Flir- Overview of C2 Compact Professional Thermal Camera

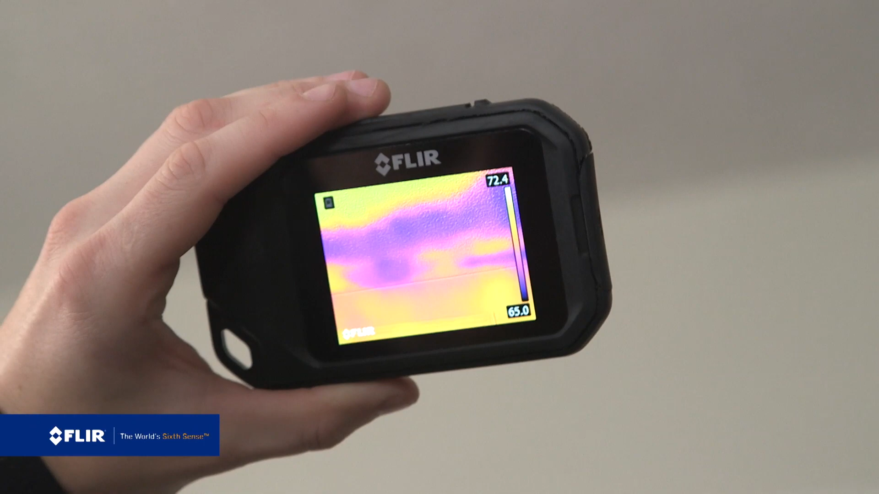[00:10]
plumber, roofer, electrician, you name it. It's the FLIR C2 and I've got it right here.
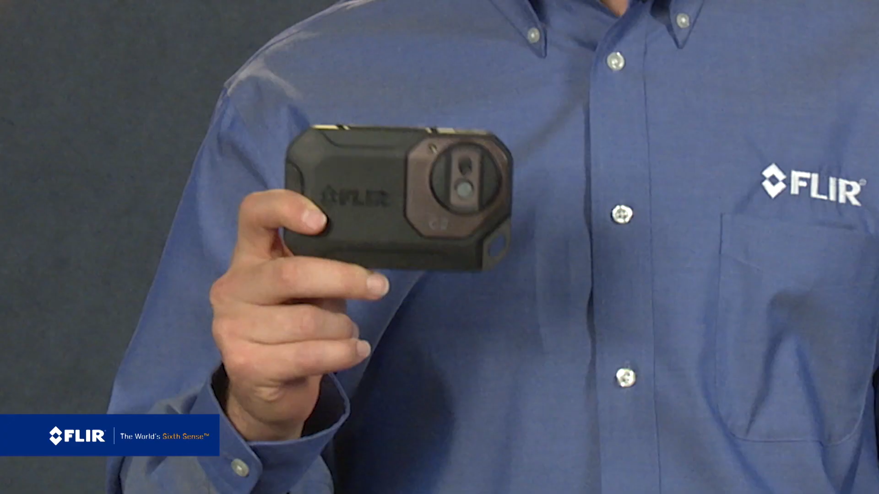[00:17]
The C2 is the world's first full-featured pocket portable thermal imaging camera that you can always keep on you so you can never miss a chance to uncover hidden heat patterns.
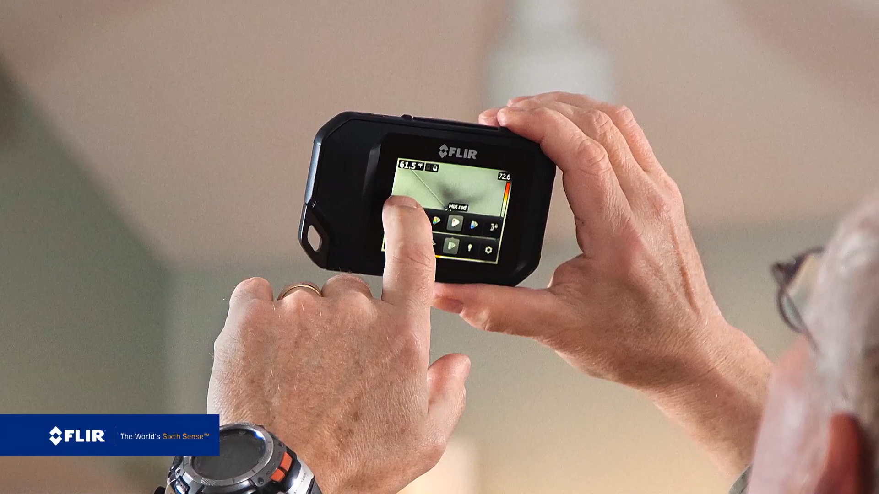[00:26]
The kind that point to problems like missing insulation, air infiltration, HVAC issues, signs of moisture, anything relating to temperature.
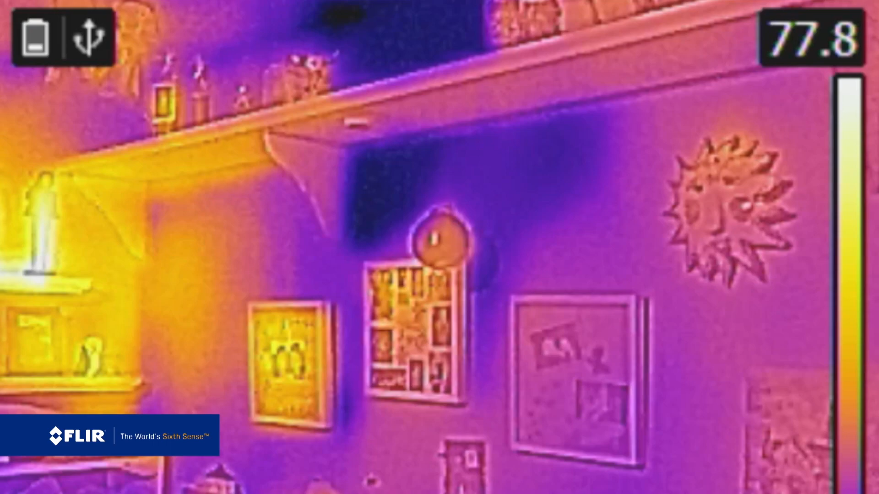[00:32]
The C2 is really light, it's got a slim profile, and it's simple to use.
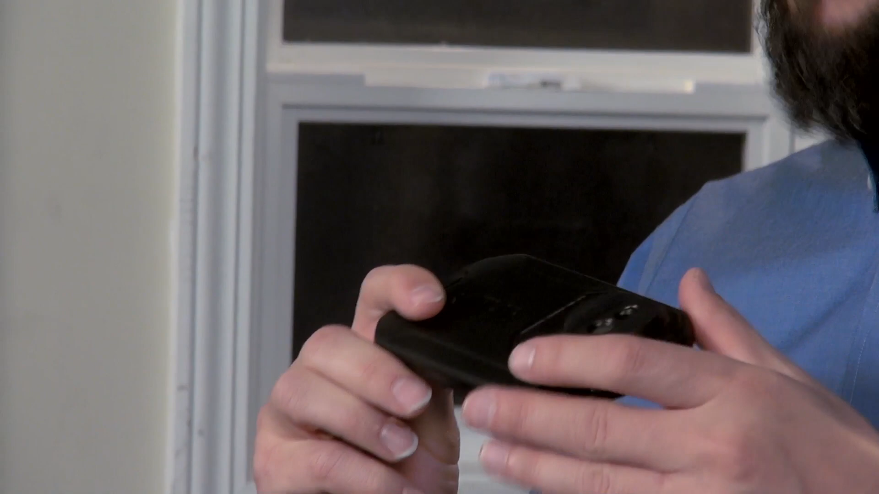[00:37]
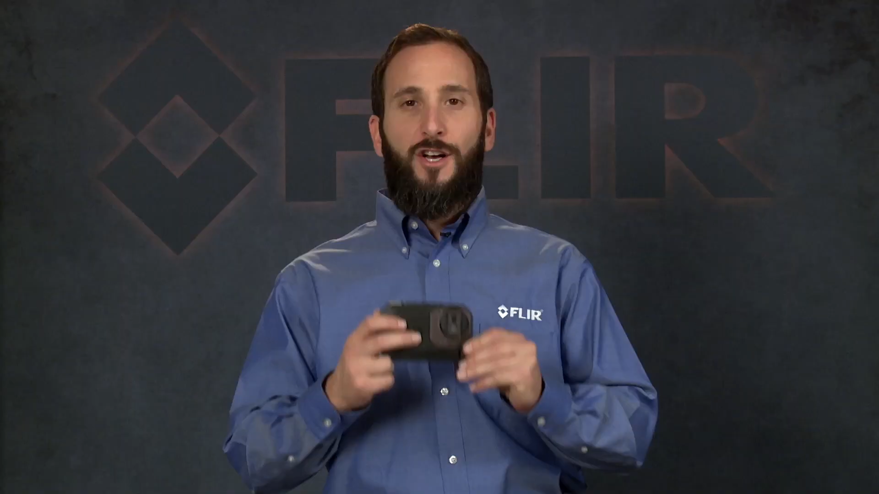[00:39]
To turn it on, just push the button on the left here on top. Up comes a bright 3-inch LCD ready to show you what you can't see with the naked eye.
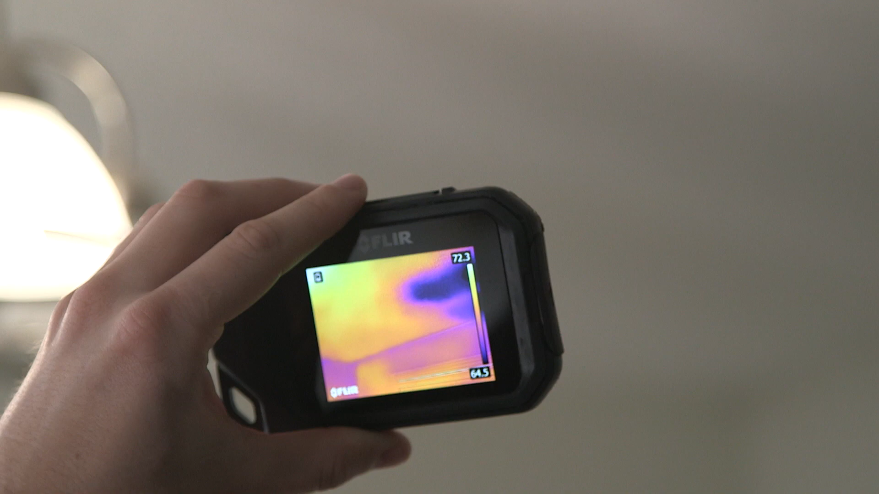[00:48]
The C2 features two built-in cameras, an 80 by 60 pixel FLIR Lepton infrared sensor and a visible light camera.
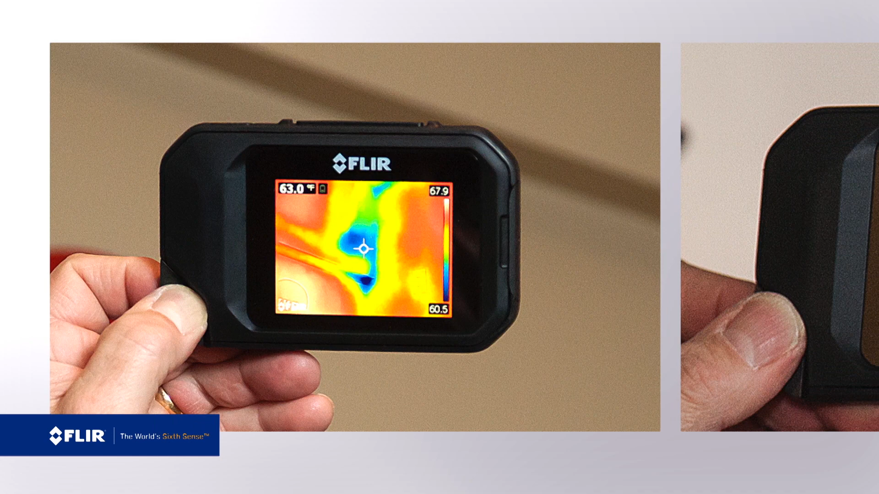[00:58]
The combination produces an excellent thermal image with plenty of detail using our exclusive MSX enhancement,
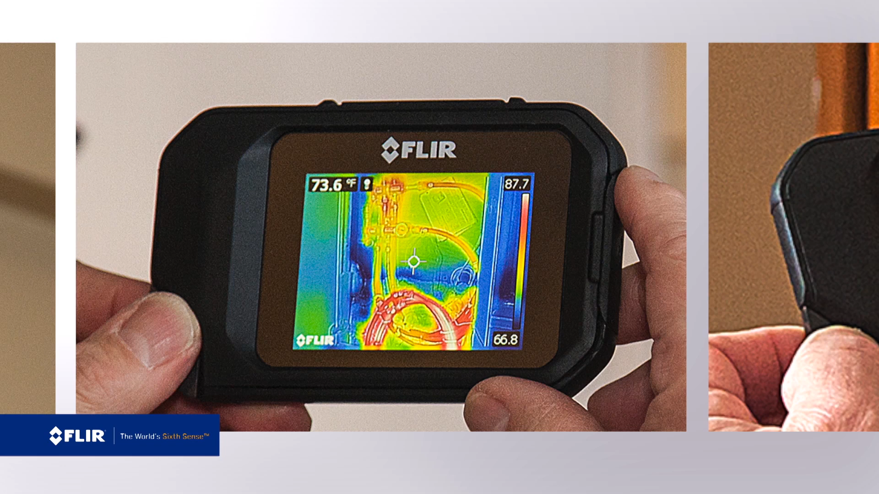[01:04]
On screen: spot 73.6°F
so you know exactly what you're looking at.
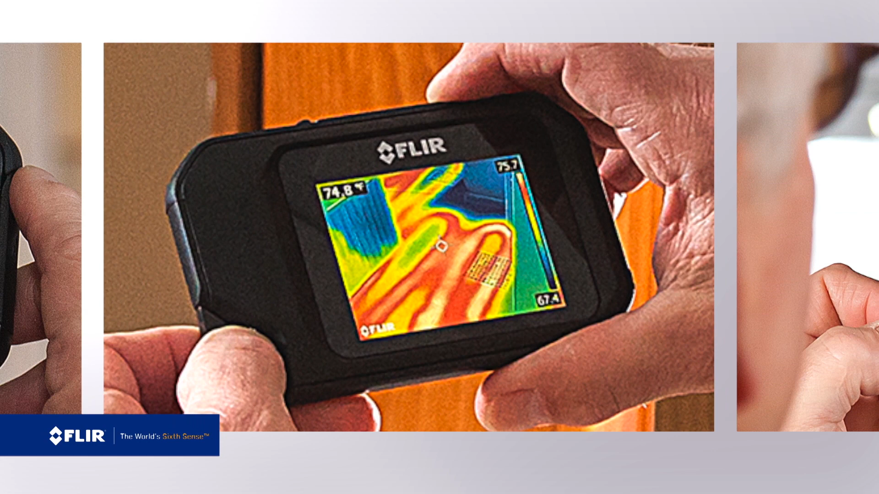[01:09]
On screen: spot 74.8°F
It's got a wide field of view that makes it easier to frame scenes the way you need to see them for inspections.
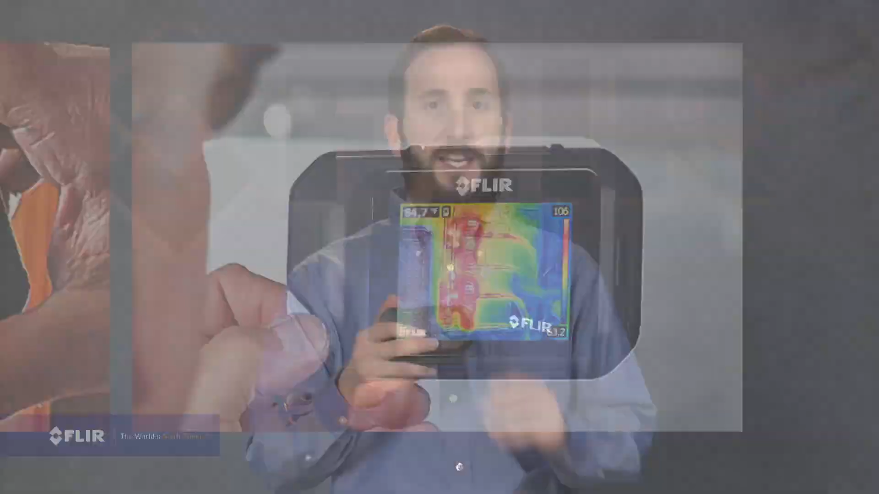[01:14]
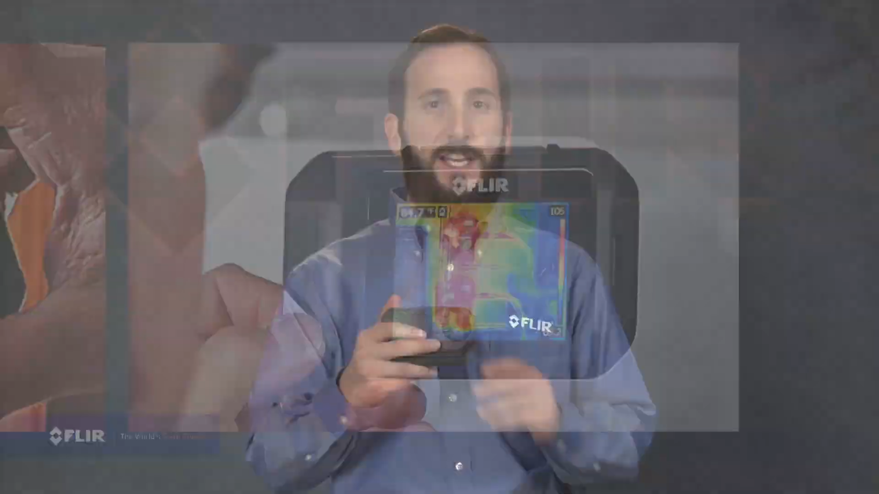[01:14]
It even has auto orientation that flips the
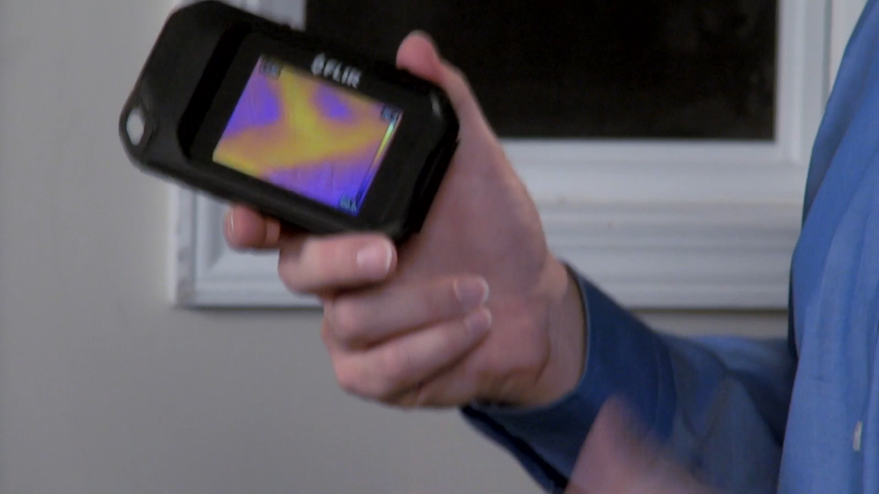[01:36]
To get to the camera's menu, settings, and diagnostic tools, just tap the touch screen like this. And there's the interface.
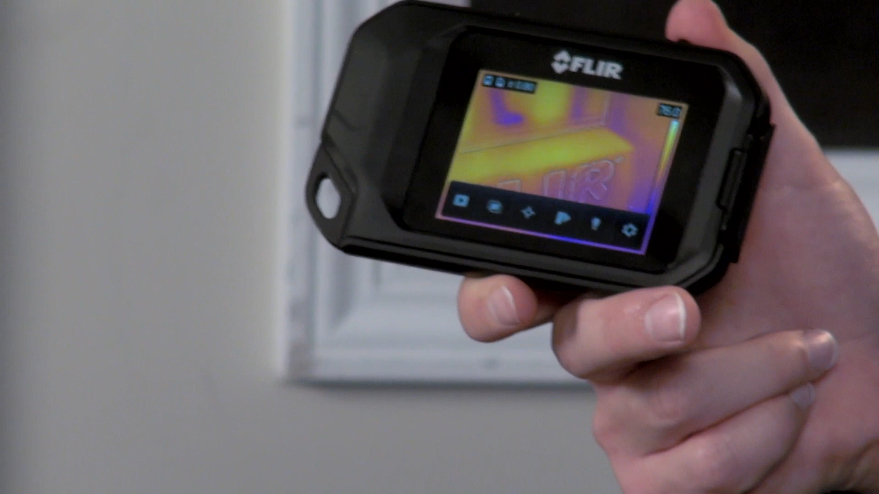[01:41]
Go here to switch between a thermal image view with or without MSX.